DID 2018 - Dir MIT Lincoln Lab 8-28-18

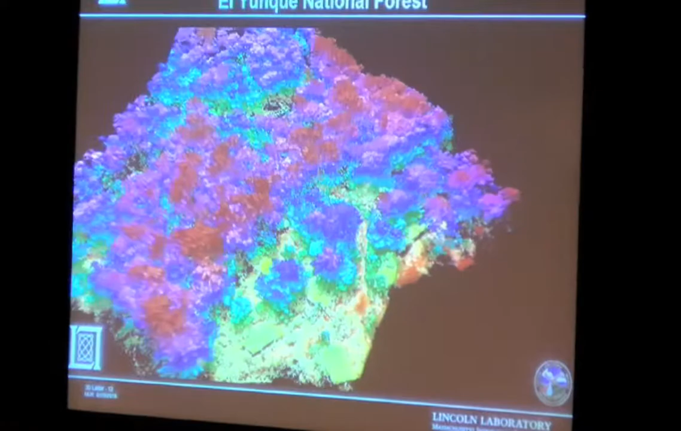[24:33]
So what comes from this? So one example is a system called Machete.
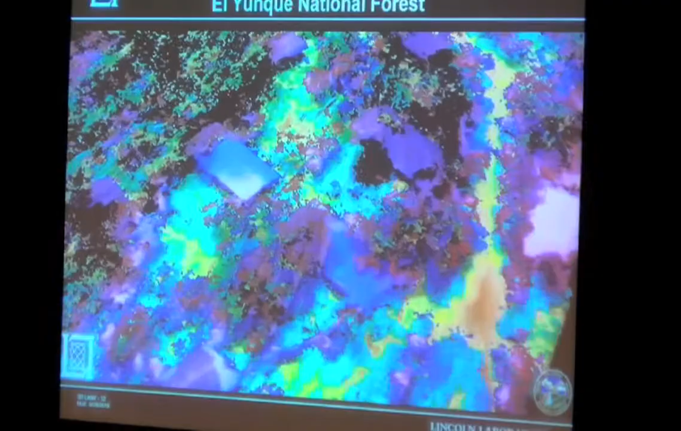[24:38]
This is a LADAR system that was put onto turboprop platform shown in the upper left-hand side.
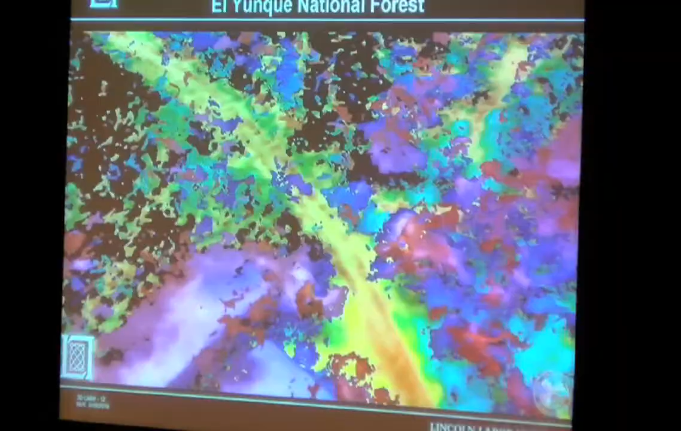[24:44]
And the lower left, there's the sensor. It's a LADAR system with the avalanche photodiode arrays. So very sensitive. Individual photons trigger the system for measuring range.
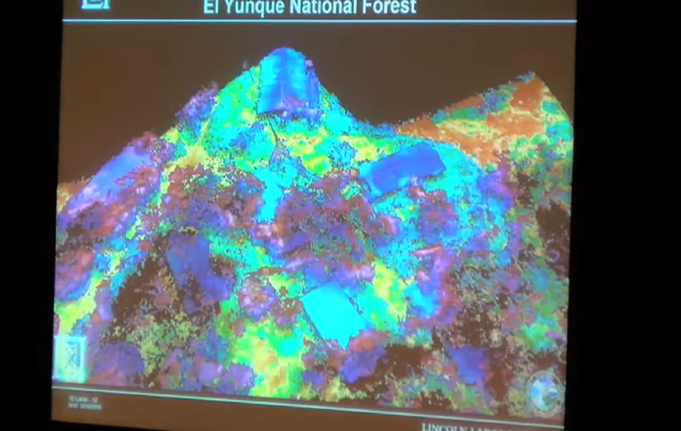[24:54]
There's some processing on the aircraft, and then there's some processing on the ground to get
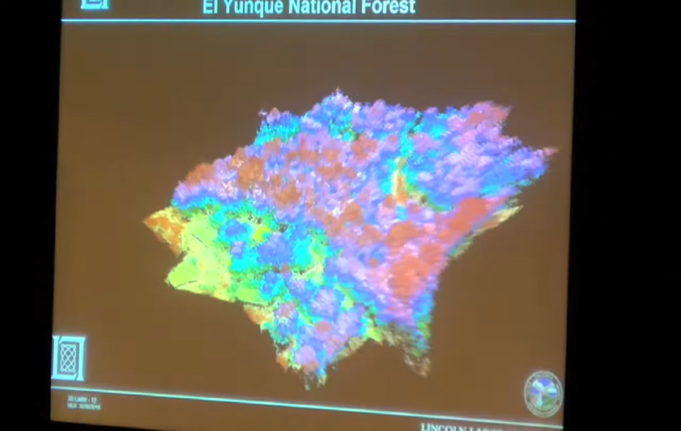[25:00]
sort of a virtual view of some of the data collected.